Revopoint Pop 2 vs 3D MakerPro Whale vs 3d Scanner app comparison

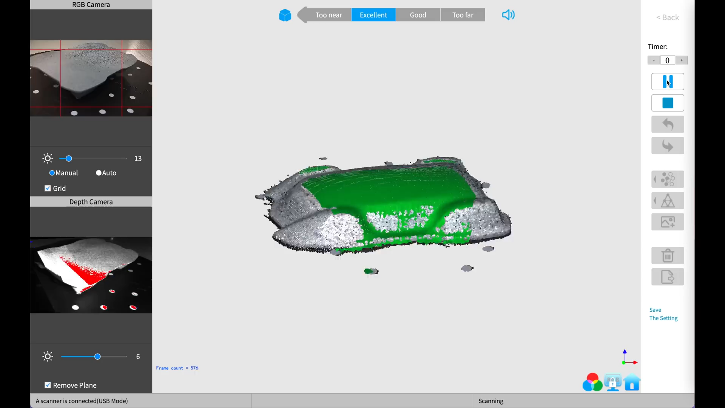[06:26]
so it can't line up it doesn't seem to work that way i don't know the videos online show
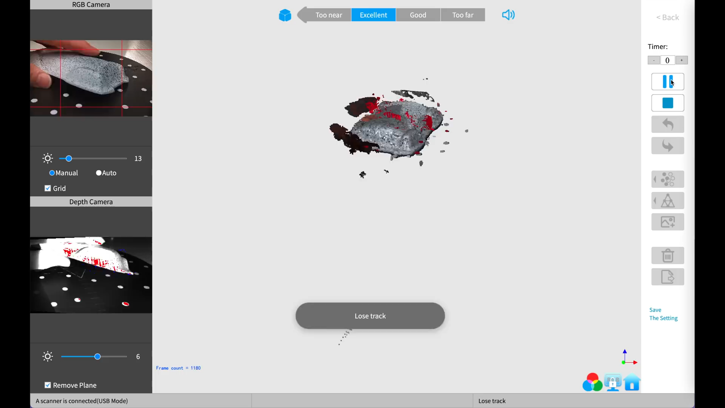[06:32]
this i'm not able to get that to work so
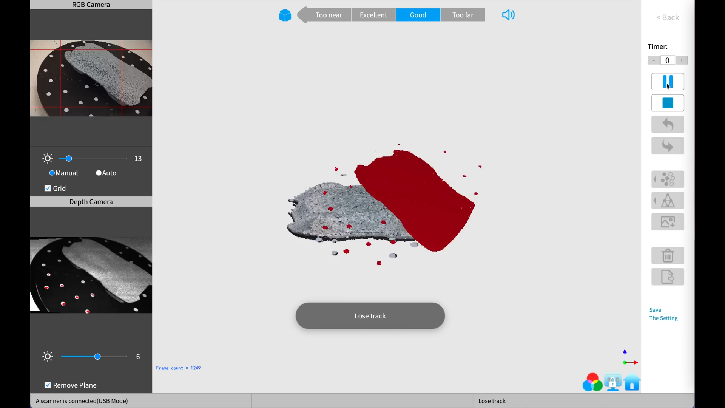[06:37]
i'm not sure what sort of magic is involved to make that happen
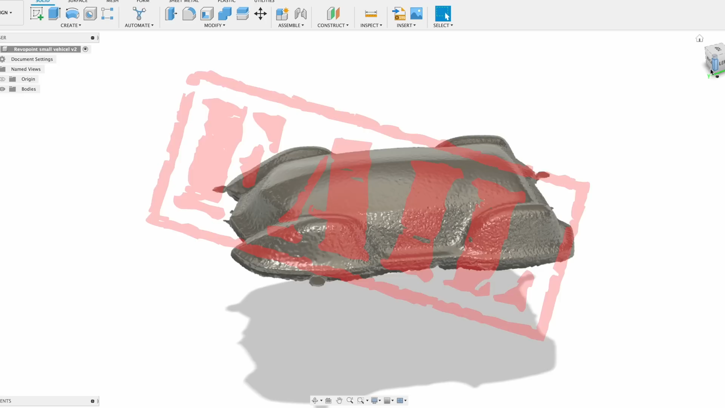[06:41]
so this is the scan data that i get when it's pulled into fusion 360 looks decent as little bumps on it some textures or whatever but if this is your reference model
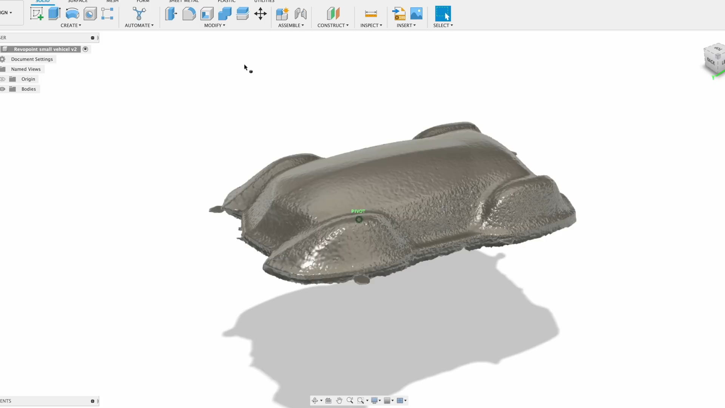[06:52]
should be fine it's picking up some of the subtle details in the model standard for revo
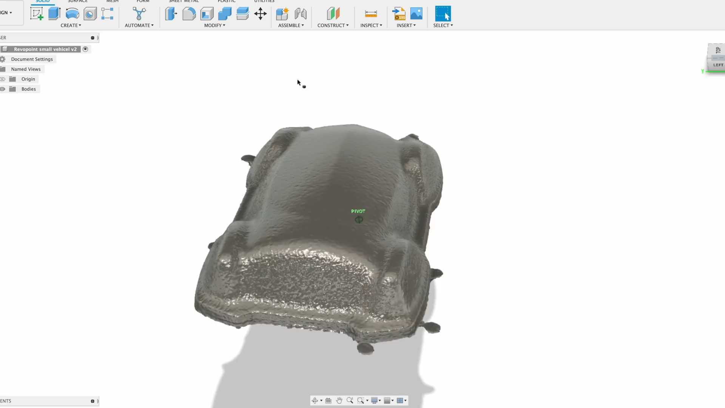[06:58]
point this is what you're going to get since
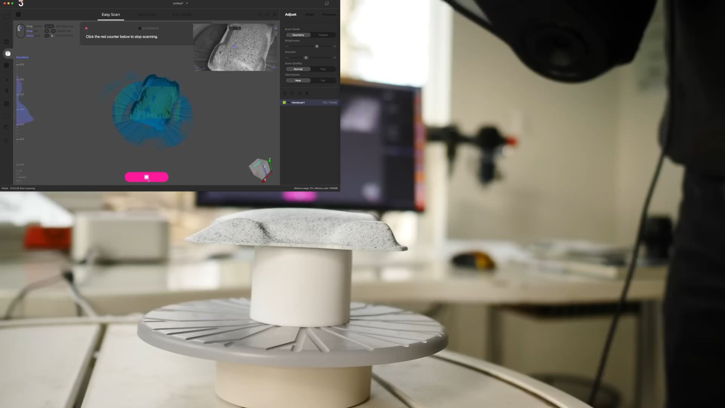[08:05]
uh how far away you are from the object and it helps you guide you
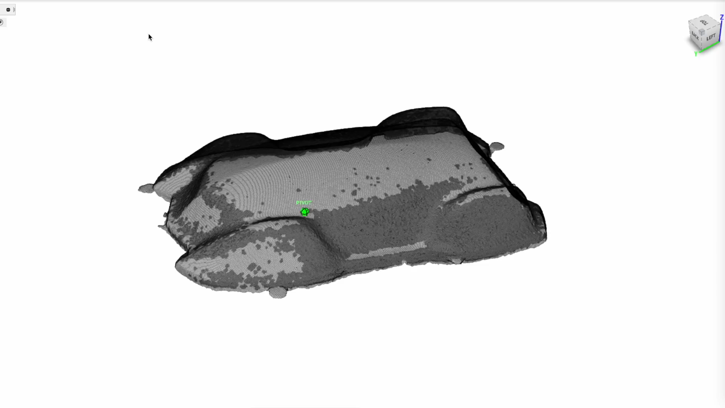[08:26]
let's compare the data directly side
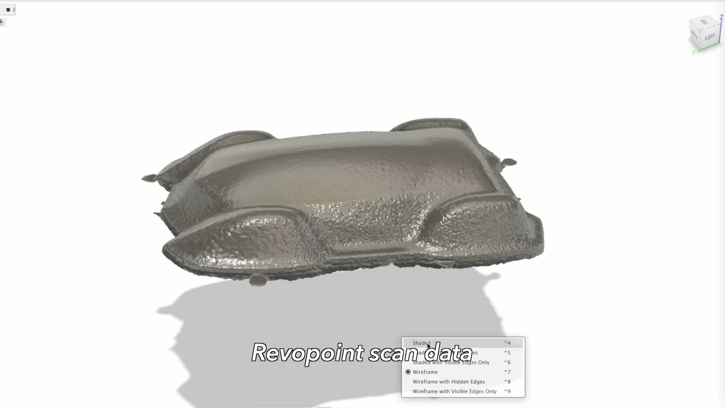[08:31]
by side here so this is the revo point pop 2
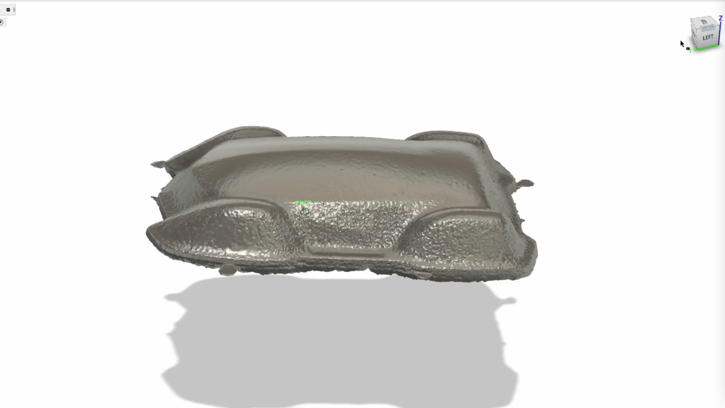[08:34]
scanner which you saw before looks okay and then this is the whale
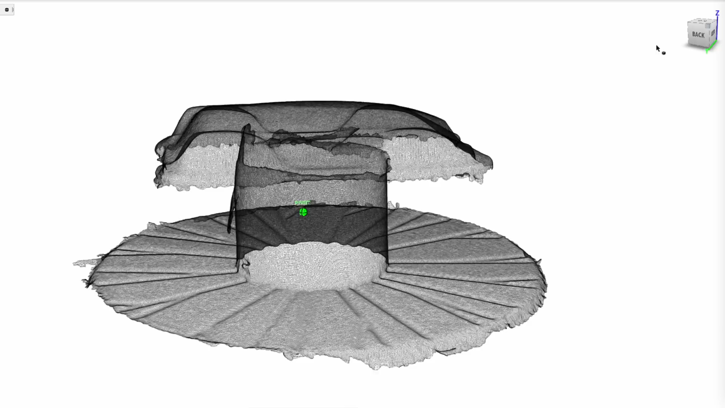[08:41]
scanner actually so a lot cleaner mesh as well
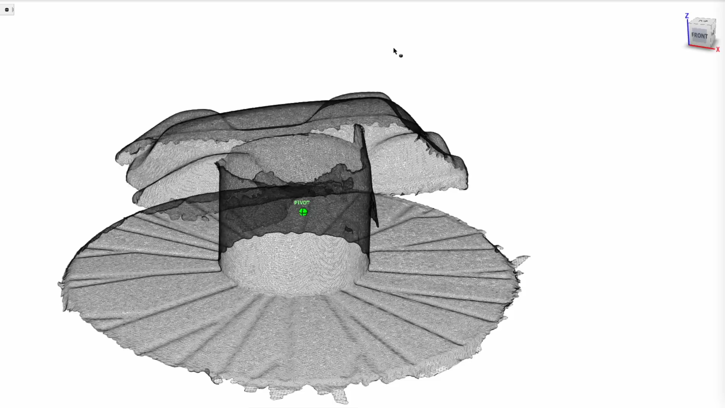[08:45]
with the whale scanner compared to the revo point
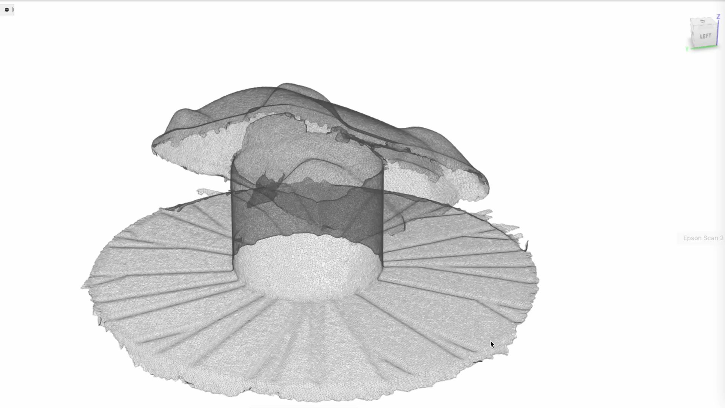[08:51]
let's throw some shade on there you get a texture here as well i suspect this is from the speckles
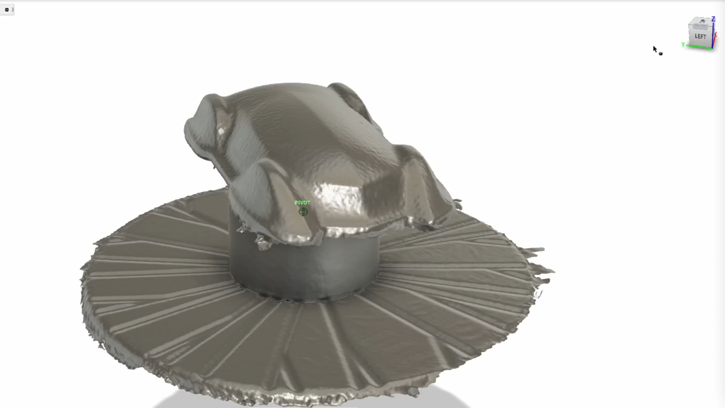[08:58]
on the paint job on this thing to help it scan so as
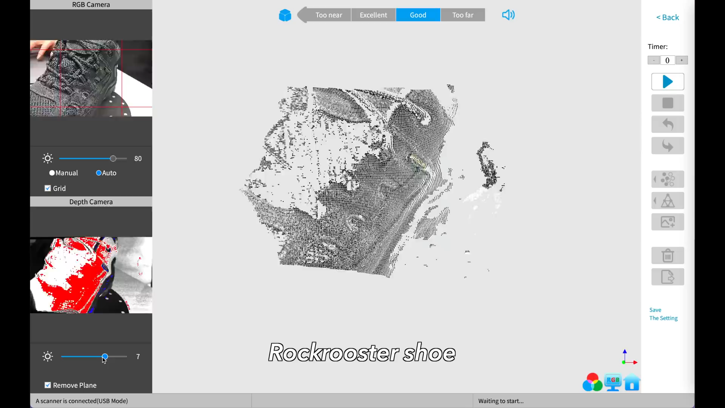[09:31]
that you can select for dark objects and it has a tough time i'll be honest
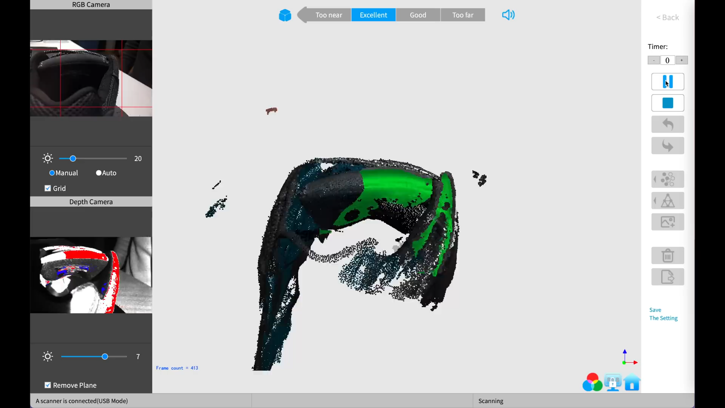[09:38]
here it can sort of make some scans but it has a tough time
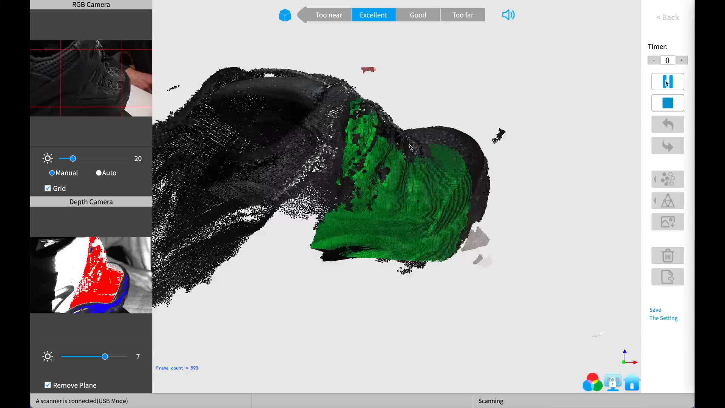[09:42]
with the fact that the shoe is basically not as symmetrical
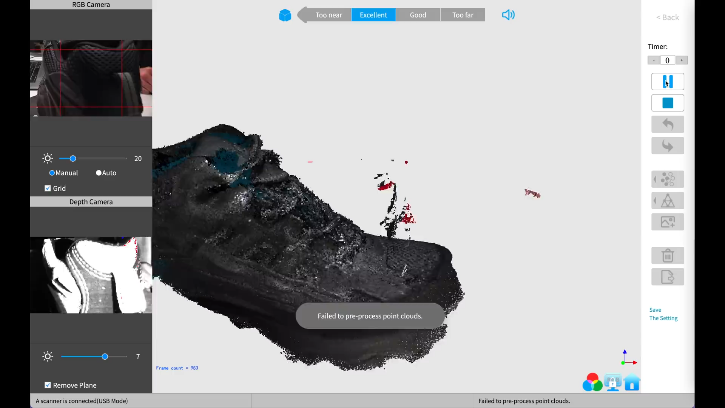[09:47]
or squarish kind of object right it's rectangular so sometimes it's closer and farther away when
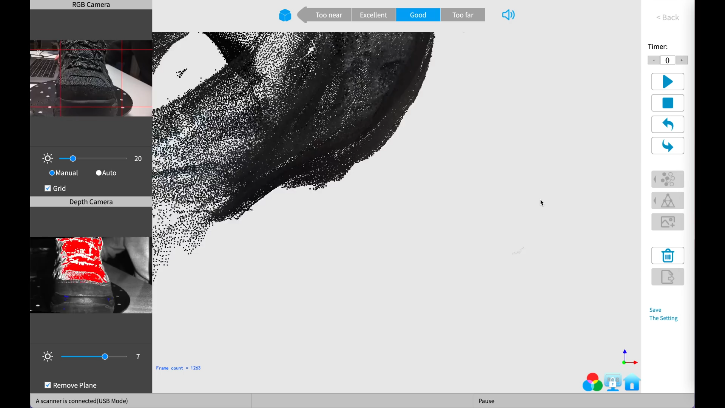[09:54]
it's on the turntable so it has a tough time in addition to the fact that it's a dark object
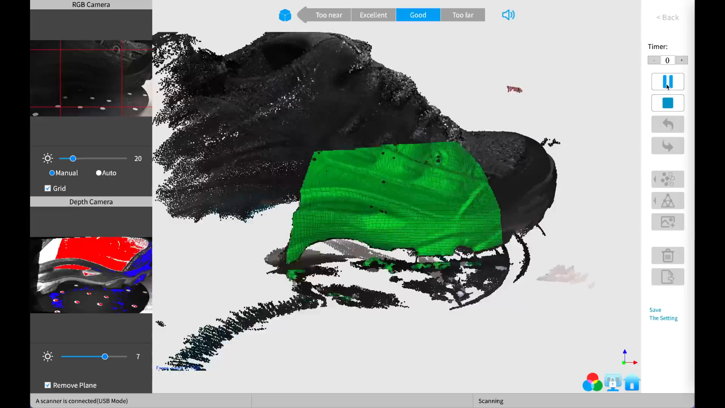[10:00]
so to scan this with the revo point you'd probably
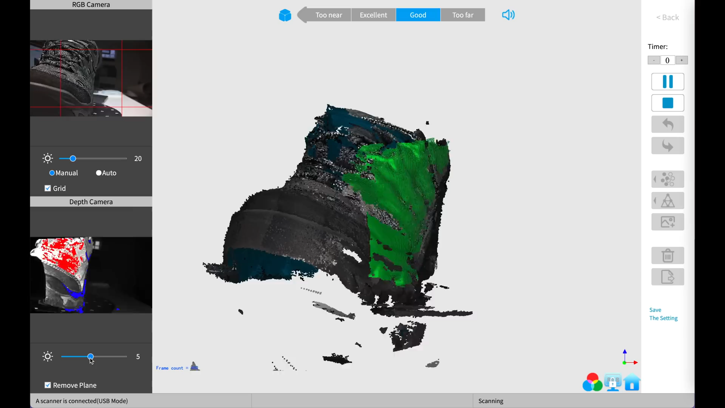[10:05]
have to paint it with some paint or something dust
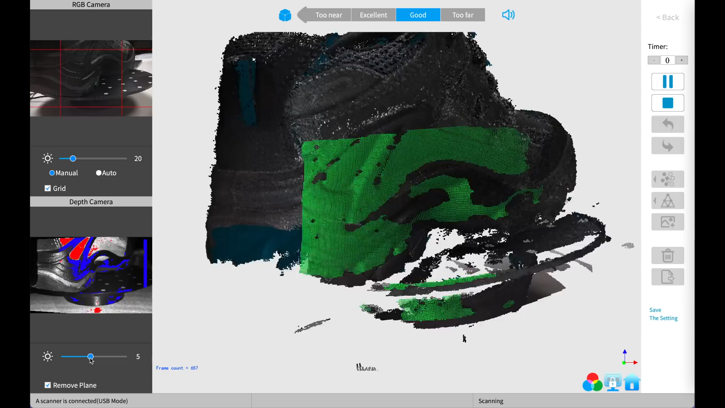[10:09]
it with something light some sort of light powder but i really was not able to get any sort
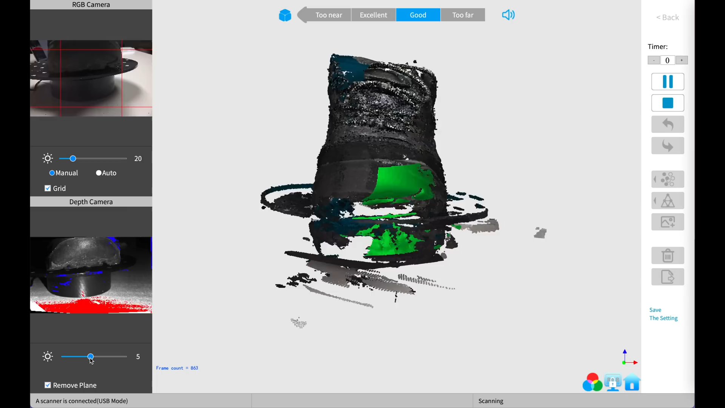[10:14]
of a satisfactory sort of a scan from the real point on this dark object